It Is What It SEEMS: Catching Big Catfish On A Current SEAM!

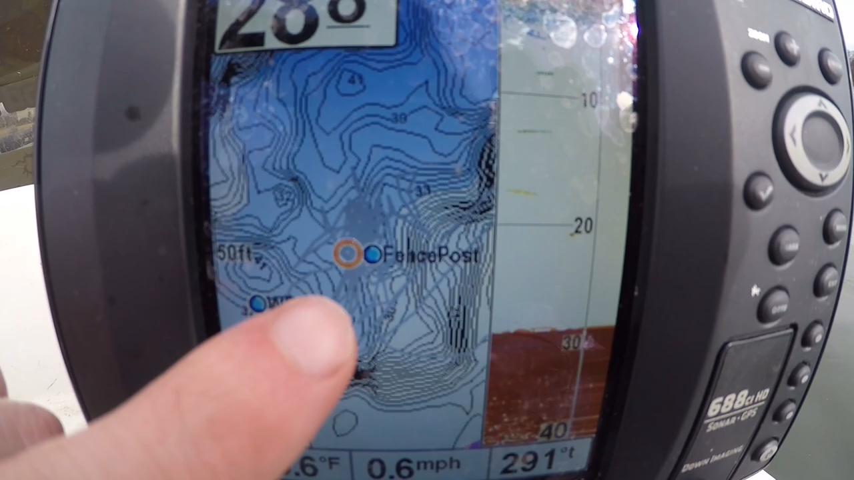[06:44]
On screen: speed 0.6 mph
on the sonar right here that I've been here before and this is a big hole
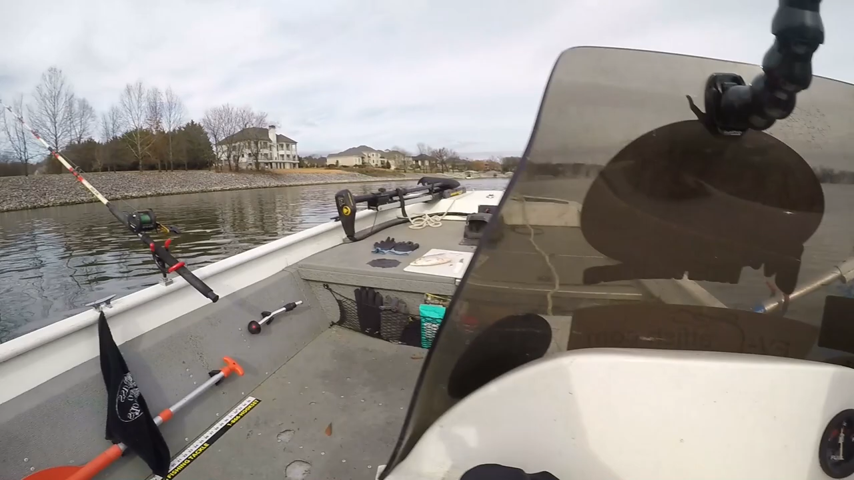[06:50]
that is right near the bank okay here on the Tennessee River Nickajack Lake and I'm actually
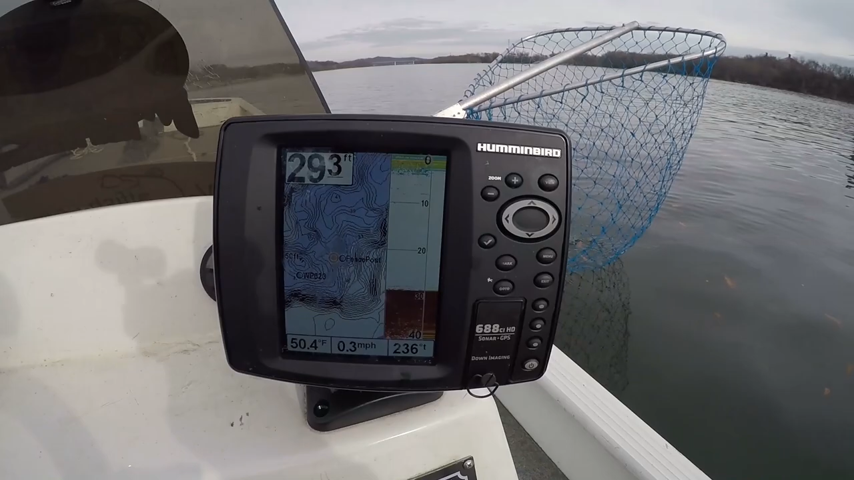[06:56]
On screen: water 50.4°F, speed 0.3 mph
on a current seam and current seams can be very good at times especially
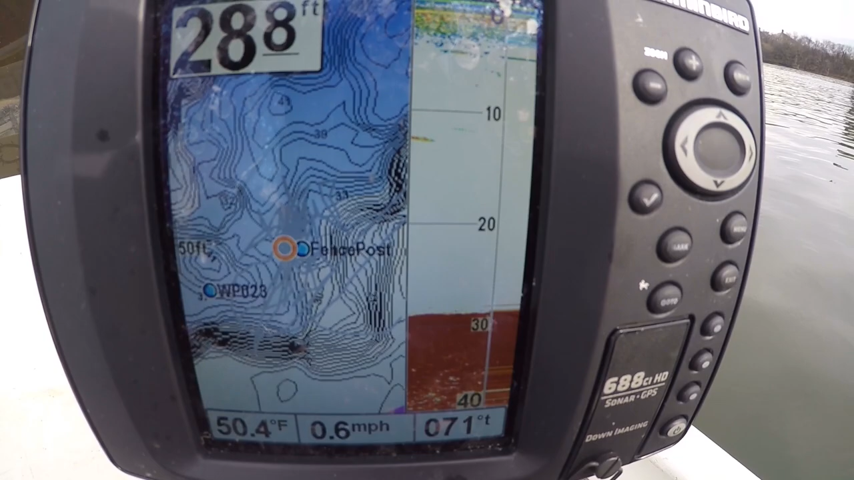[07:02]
On screen: water 50.4°F, speed 0.6 mph
when there's higher flow you can kinda see that
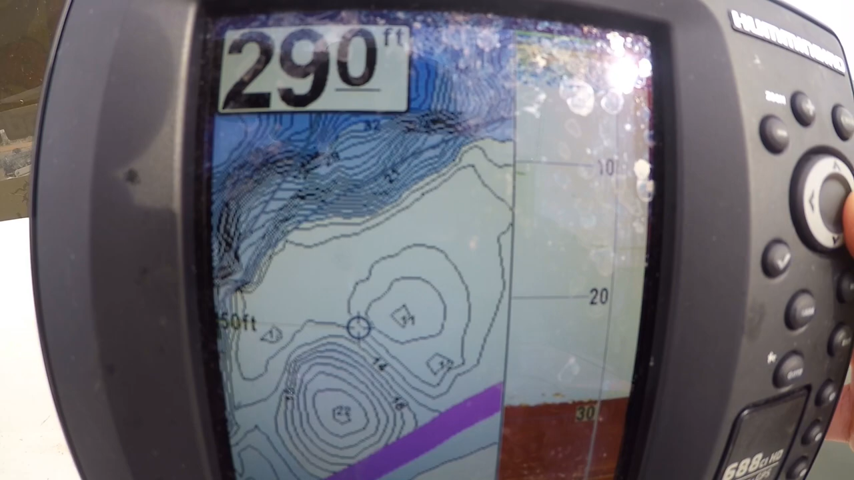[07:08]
the main channel is right here okay and I'm gonna zoom out just a little
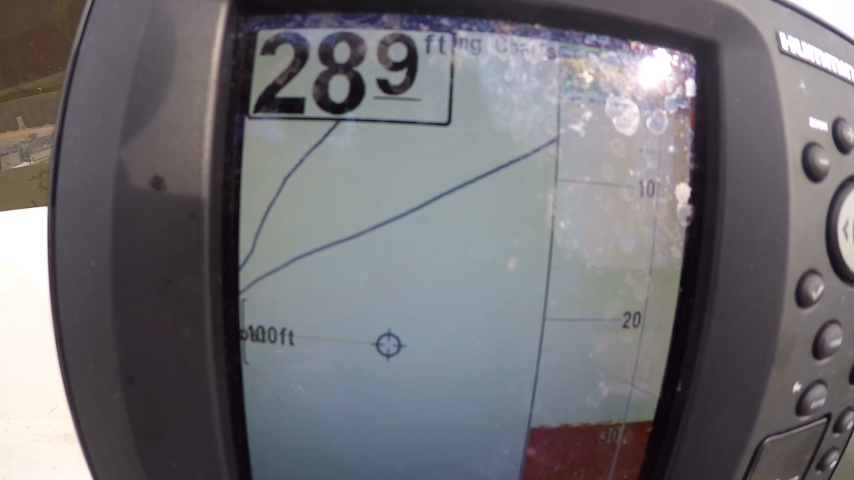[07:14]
bit so this can give you a better idea there we go so the purple streak
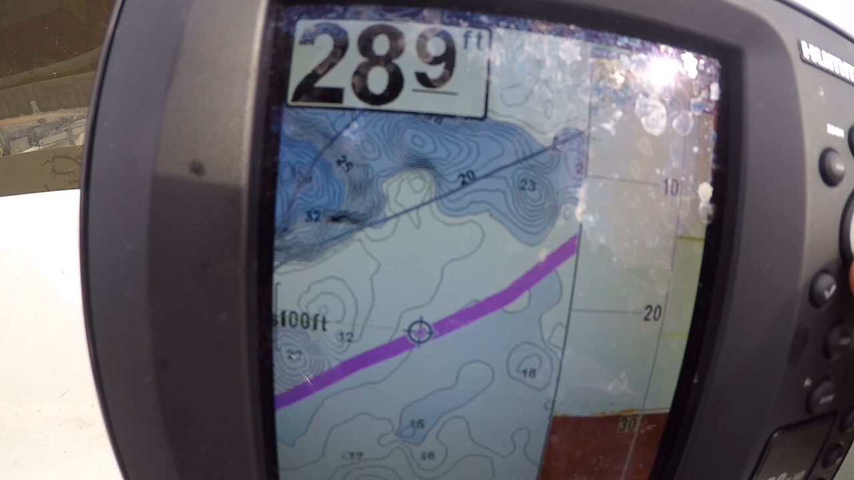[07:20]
that you see here is the channel so in this hole right here is actually the hole that I'm fishing I'm actually right near this bottom part
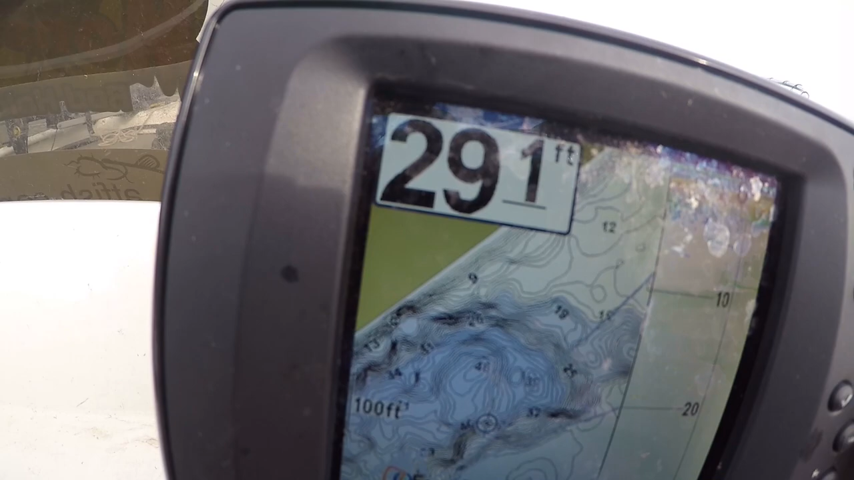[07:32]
of the hole and I'm casting my baits kind of in the bottom end of here so when you guys are trying to find new spots on the river just look at a map look at a contour line map go to Google Earth Navionics and you should
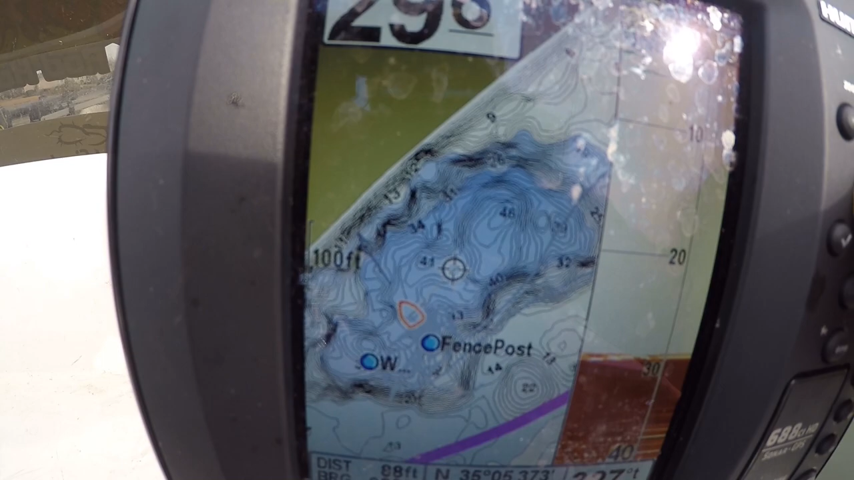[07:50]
be able to see what the river looks like so this hole is right near the bank and
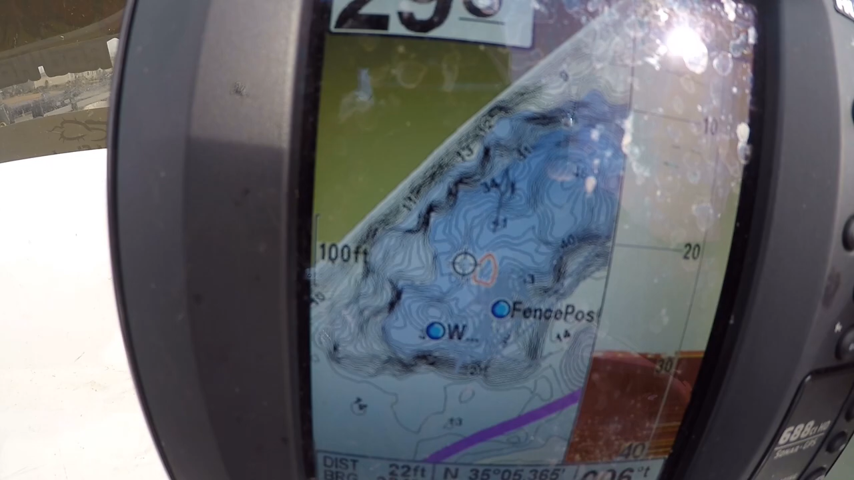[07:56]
it's not a secret at all it's just once you know how to read the river and find
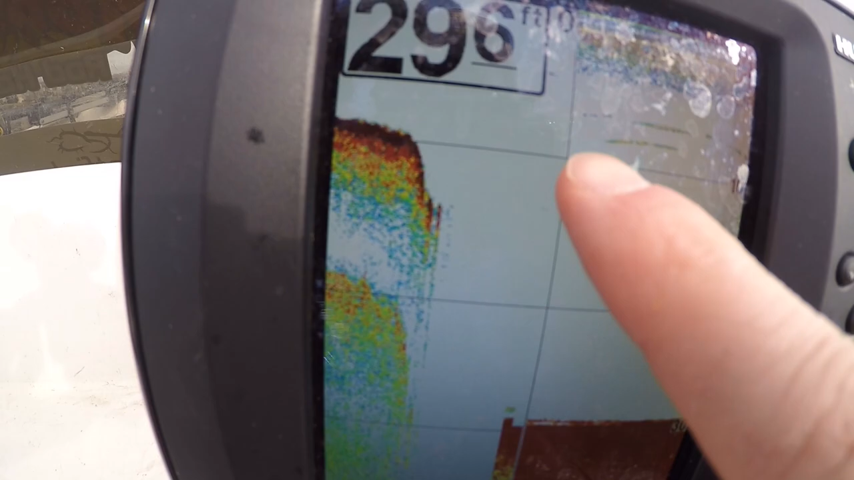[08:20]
you can kind of see right here that I'm kind of right on a drop off so I'm actually anchored in about 30
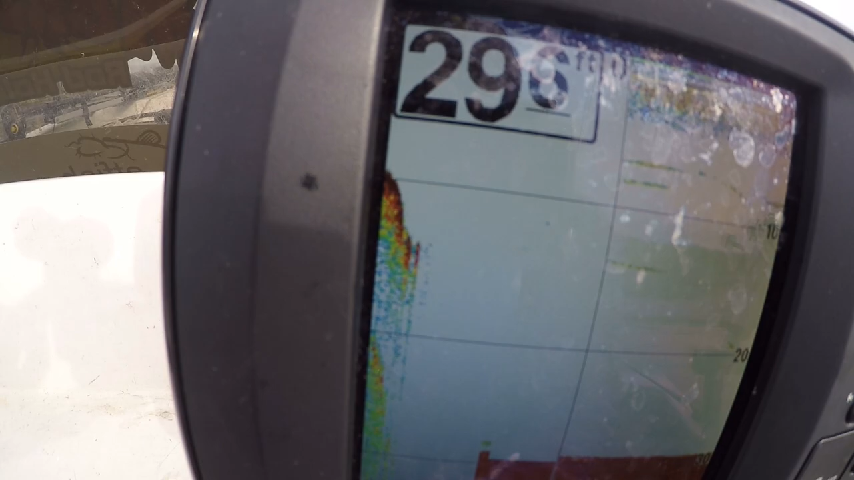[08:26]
feet of water but the drop off it's actually coming off the screen right now but I'm actually right on the
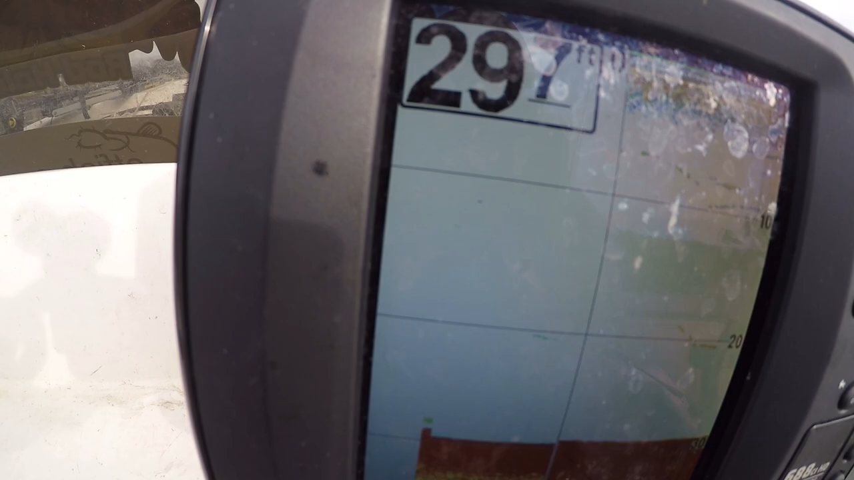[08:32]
top of a drop off so and that's what